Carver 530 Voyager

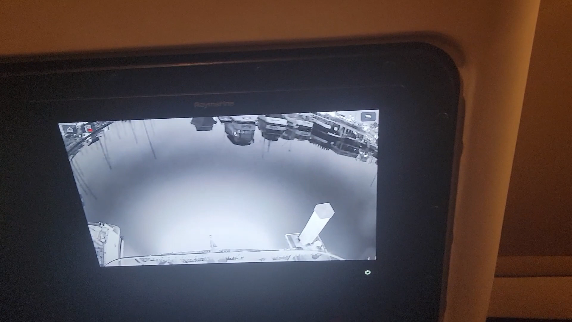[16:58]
And that's on the stern of the boat. Oh, it just turned on the underwater lights.